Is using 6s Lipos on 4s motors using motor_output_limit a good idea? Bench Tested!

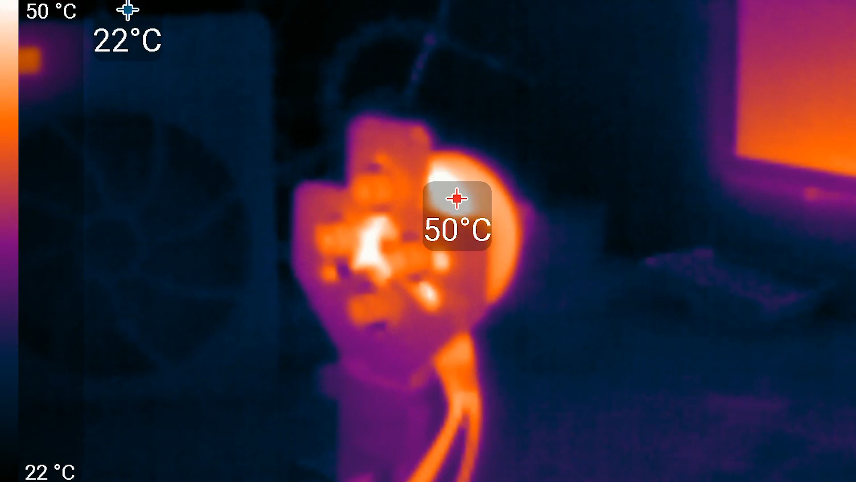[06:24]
On screen: scale top 50°C, scale bottom 22°C
On 4S, you can see the temperatures rising to an end temperature of a maximum of 60 degrees Celsius.
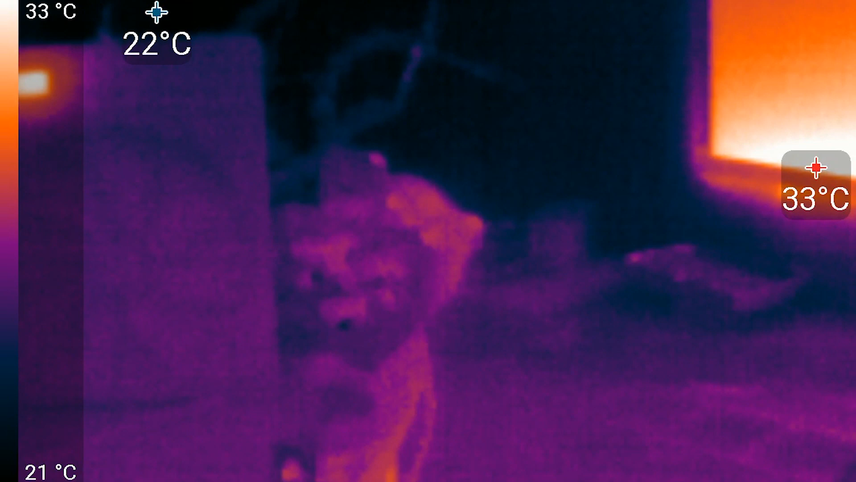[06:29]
On screen: scale top 33°C, scale bottom 21°C
Repeating the same test on 6S, you can see the motors getting hotter by about 38% to an end temperature of a maximum 83 degrees Celsius.